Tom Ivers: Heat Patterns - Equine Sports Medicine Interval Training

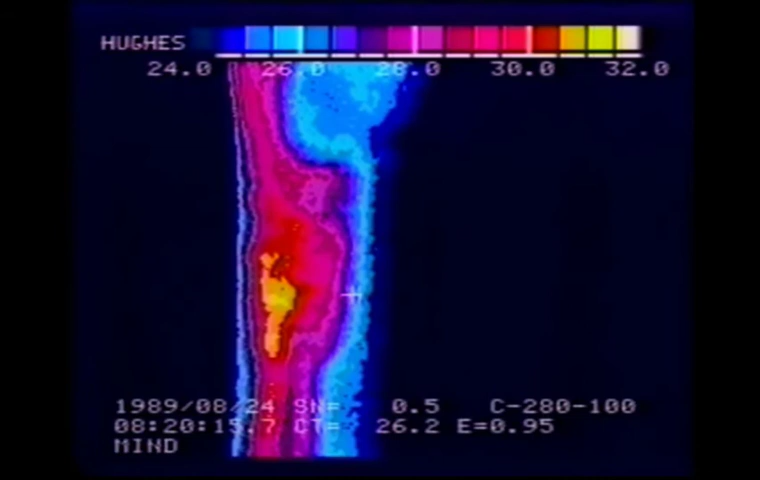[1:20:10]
We've got almost 5 degrees differential between the front of the leg and the check ligament area. Real significant. Possibly you could feel that heat.
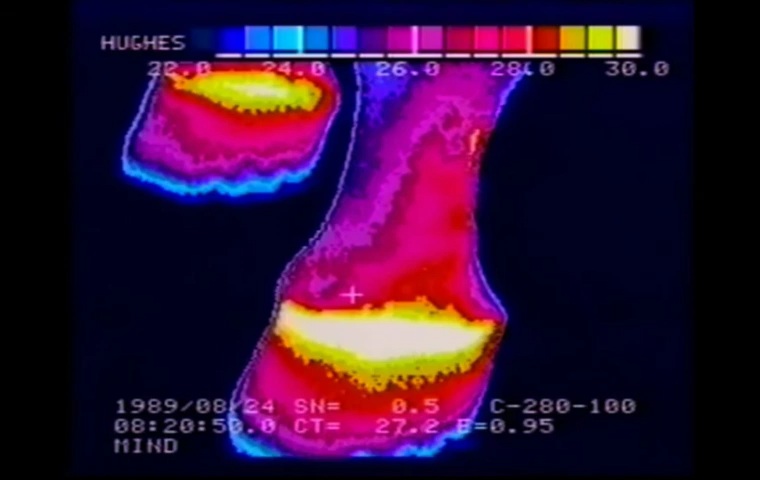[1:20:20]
From the other sides of the leg, this is the outside of the left front and the inside of the right front. Again, relatively balanced feet.
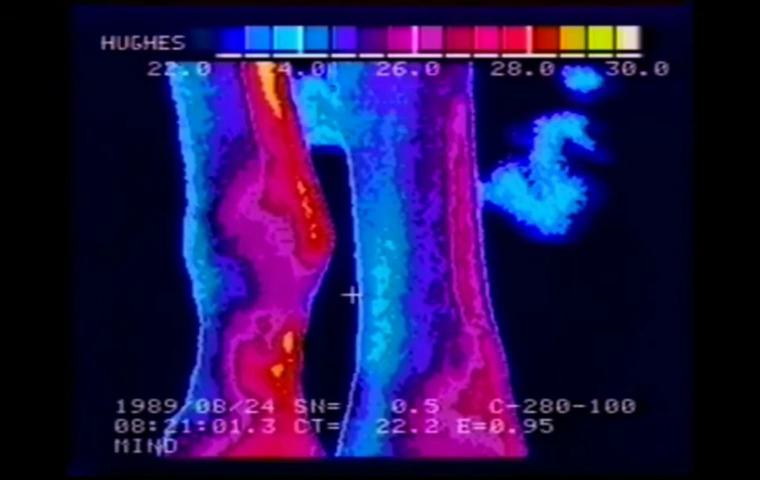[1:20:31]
No dramatic thing happening in the right front suspensory area. And again, we're looking at the right front suspensory area in the left of your picture. And on the right of your picture is the left front. And again, we see that little pocket of heat. It's not as dramatic from the outside of the leg as it was from the inside.
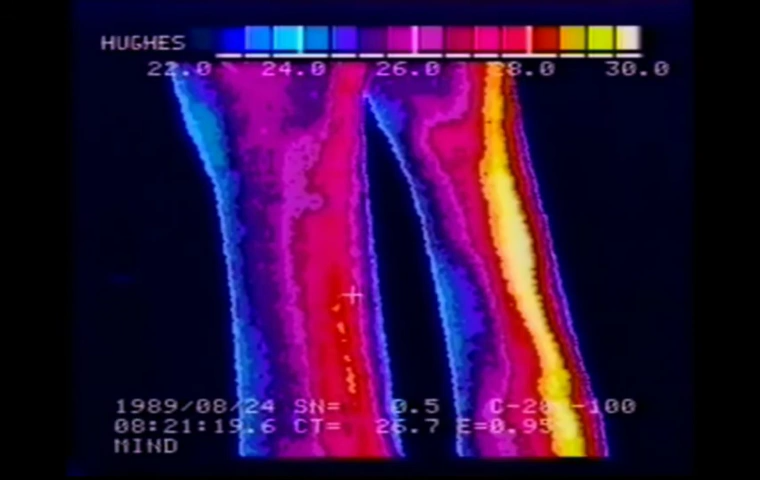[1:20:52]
But we're still seeing the suspensory and the check ligament area of that left front. It's quite warm. Now here's a stifle picture. And again, when you're looking at stifles, you're looking at the structures that go bad in a stifle are deep down compared to the things that go wrong in the legs, which are almost all close to the surface. So it's very difficult to see something going on in a stifle.
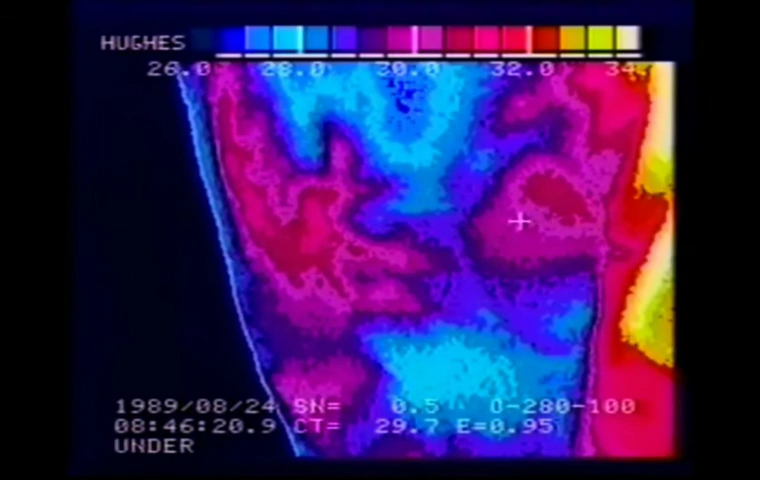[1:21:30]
However, in this case, we're looking at the horse's right stifle and we can call it normal. But when we look at the left stifle, we can see a hot spot, a definite hot spot in that stifle down in this area right here. Now, as to what that structure is and what all that means, I don't know. I'm not real experienced in looking at stifles. But that is definitely a hot spot that someone, a veterinarian might want to investigate if somebody suspects that this horse has a stifle.
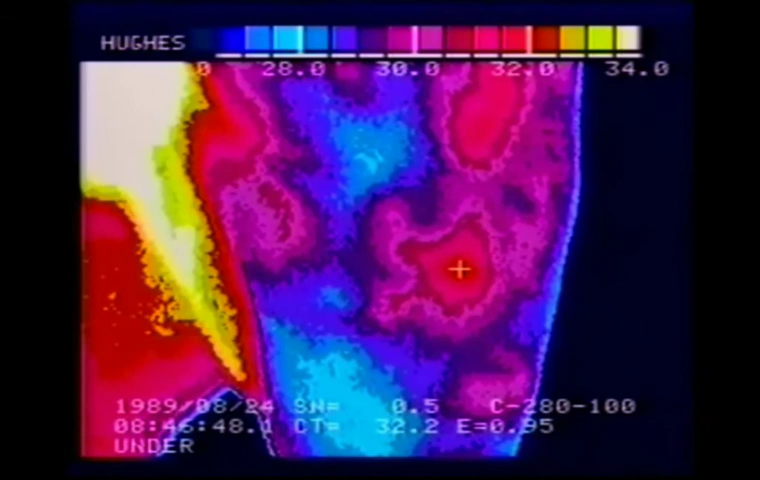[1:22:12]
Normally, I don't look at stifles with a thermography because most of the things that are going on in a stifle don't show up on the surface as a temperature change. Same horse, this is his front feet. This is the left front foot. Don't like to see all this heat on the outside of the sole out by the shoe. This is way, way too much heat. Now, possibly we're looking at bruises here. Possibly we're just looking at a flat-footed horse that's taking too much weight on the sole. Notice that the frog on this foot is fine.
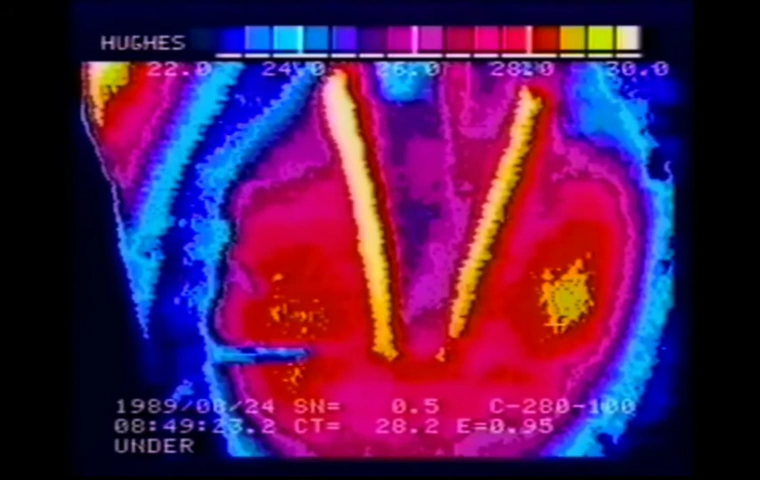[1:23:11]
Now, the little cold area that the cursor is going through right now is a piece of straw. Got to clear mud and straw and all that stuff out of the foot if you're going to get a good picture. The other foot shows the same kind of a problem but more extensive. And we also see a little bit of frog heat in this foot. This area right here has got to be sore on the animal. We don't want to see that. And then up into the frog area. This hot area in the frog we don't want to see either. It's just too much heat.
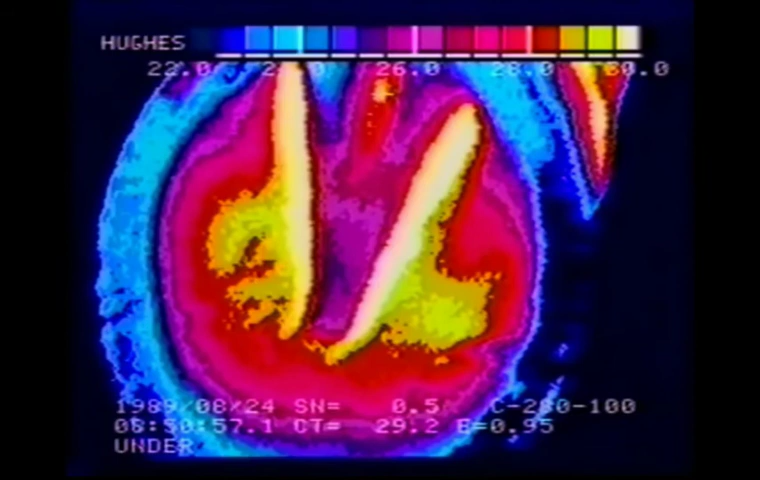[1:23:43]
So those are abnormal feet. Now, sometimes I get in trouble with my machine. And this is one of the occasions when I did. This horse is an expensive horse. It has won a lot of money. It's a thoroughbred. And it has had trouble in the right front leg for some time and has been being treated for a foot problem.
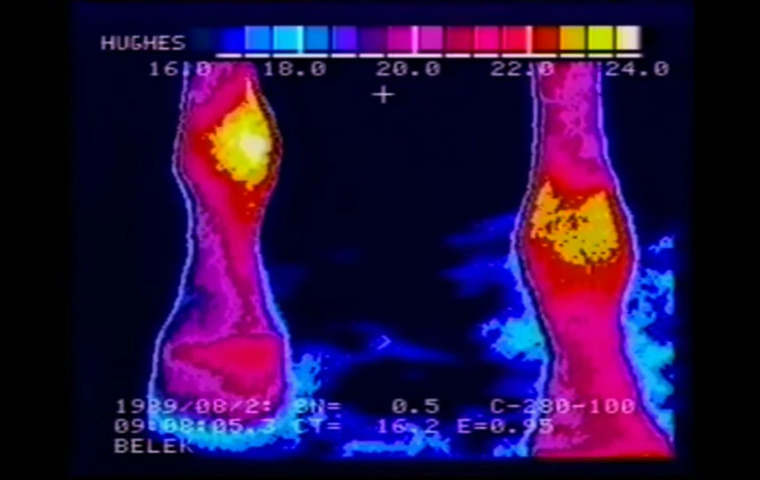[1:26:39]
can't race anymore and blame is being passed around from one to the other and the attending veterinarian has a vested interest in being right because it's a very costly mistake that he is making. Again, can you guess where the problem is on this horse? It's very clear. When we're looking at the temperatures of that left front leg, we can see that at the ankle, which is slightly inflamed on the inside, but at the left front ankle, we're looking at 19.2 degrees centigrade.
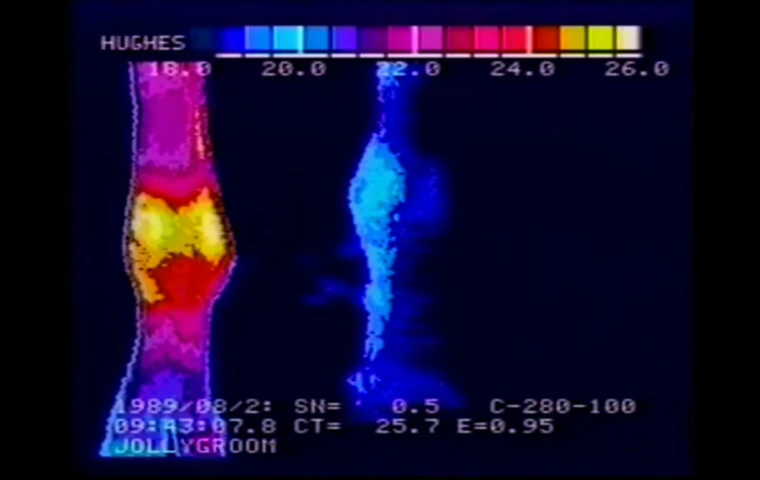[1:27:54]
that there's probably debris floating around in that ankle and that has to be cleaned up. So, at least to start with on this horse, we've got an ankle on the right front.
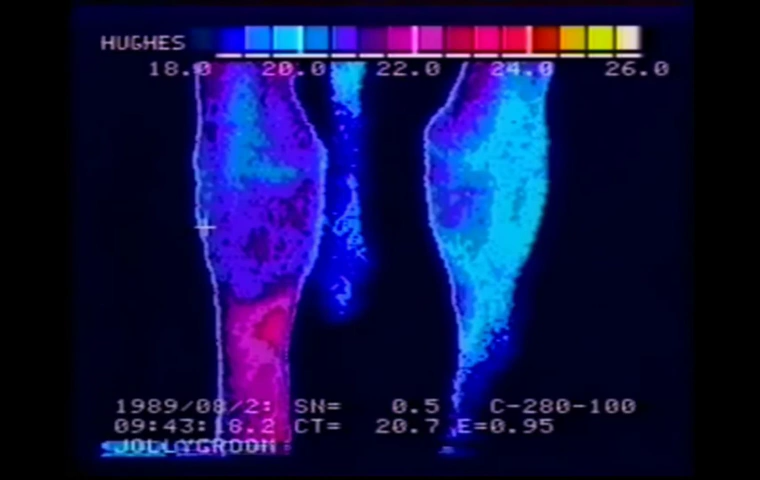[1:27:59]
Beautiful knees, looks like a little bit of a splint or a shin trying on the right front as well. We'll look at the side of it in a minute.
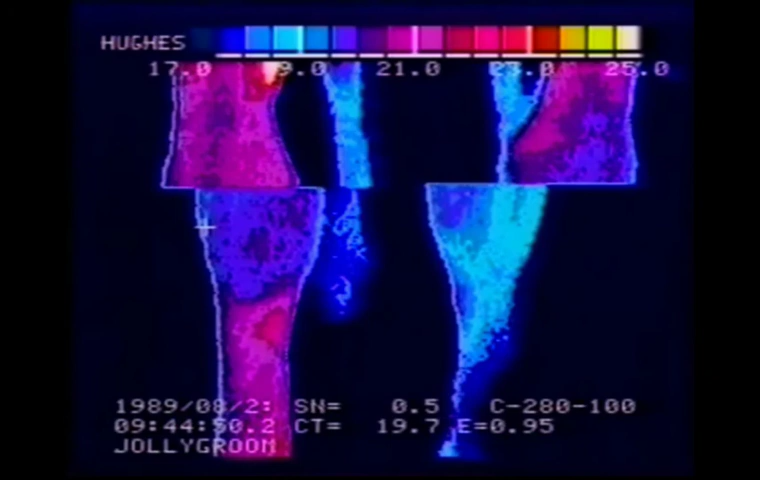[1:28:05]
There's a little hot spot on the right front at the splint.
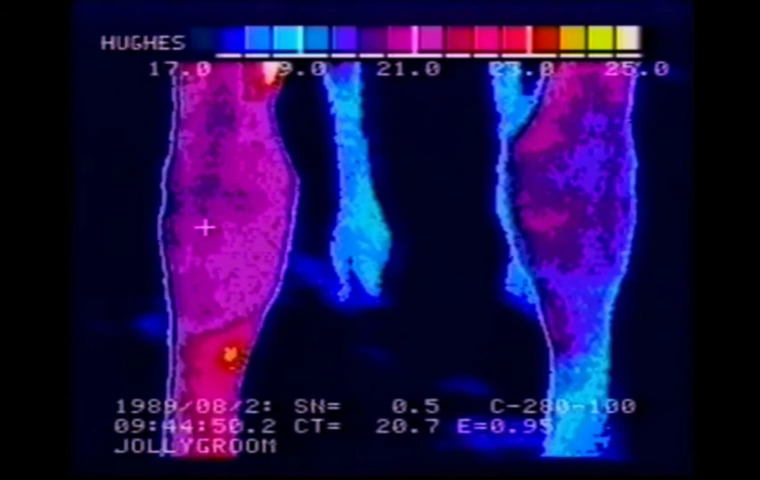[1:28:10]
Looks like a splint. The hottest spot of the ankle on the inside is back toward the suspensory area. Still, we had a wrap-around ankle. So, while the suspensory may be involved, we still have a lot of worrying to do about what's going on inside that ankle joint. Might be useful to take x-rays. Might be useful to take synovial fluid analysis.
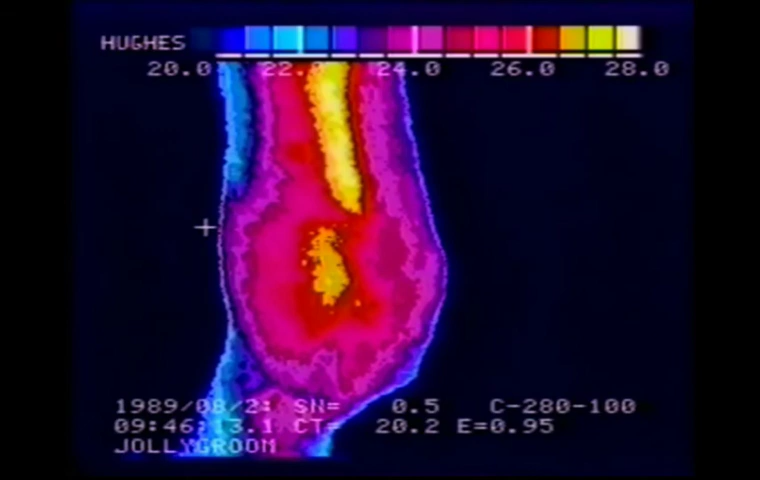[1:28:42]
Now, here is a case where we have a foot, definitely a foot in trouble.
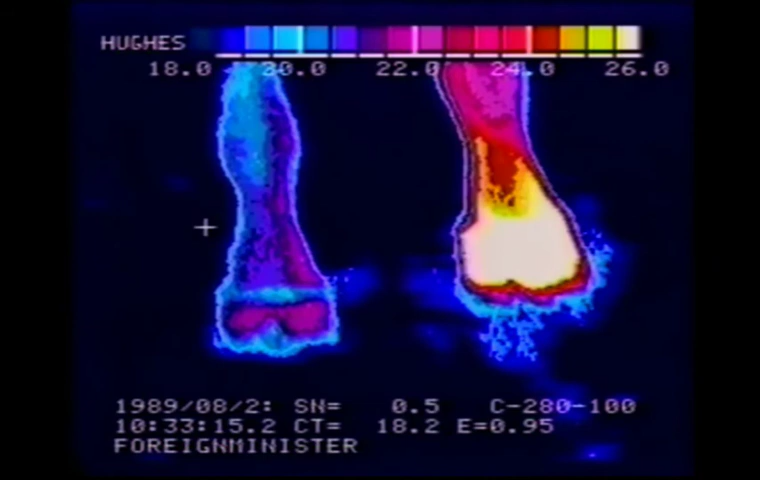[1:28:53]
That's an extremely hot foot. Big, big trouble. Let's move up the leg a little bit. The ankle is warm, but it's warm probably sympathetic to what's going on to the foot.
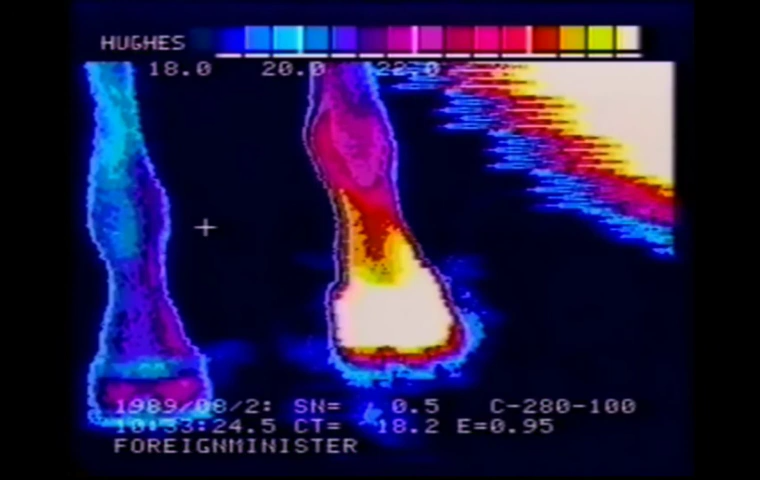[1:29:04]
The knees are normal.
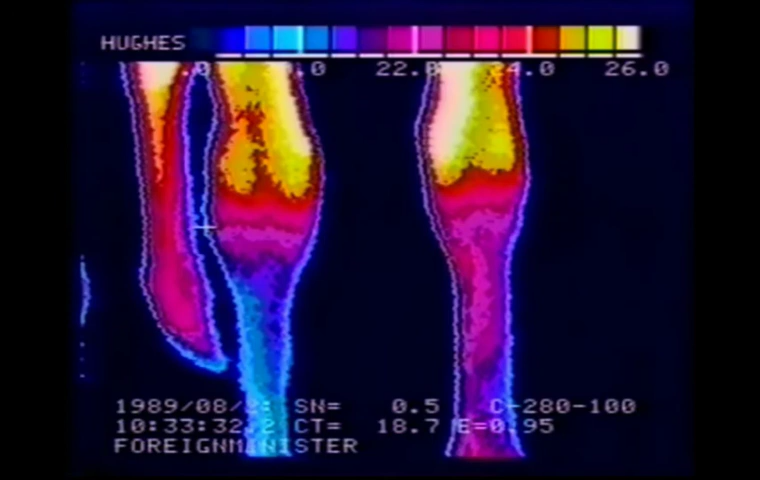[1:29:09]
The heat that you see there is a bleed down from the upper body heat.
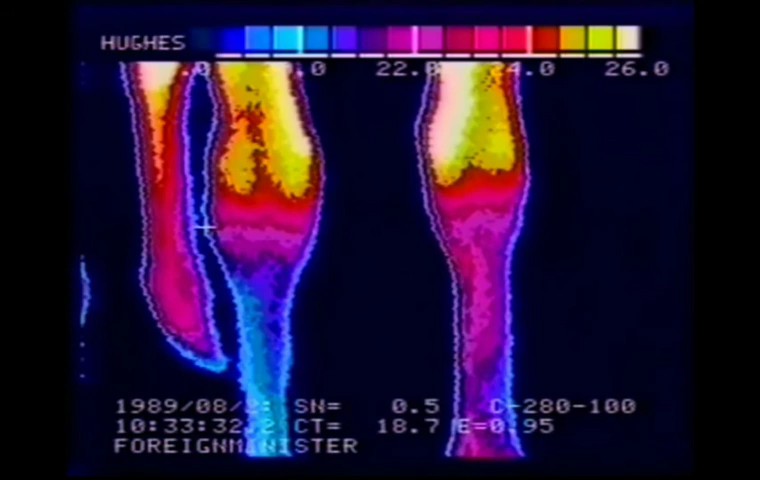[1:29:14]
No real significant thing going on there. Got some suspensory, maybe some low tendon showing on that left front. XYZ's are showing. This is very likely to be a low-heeled animal.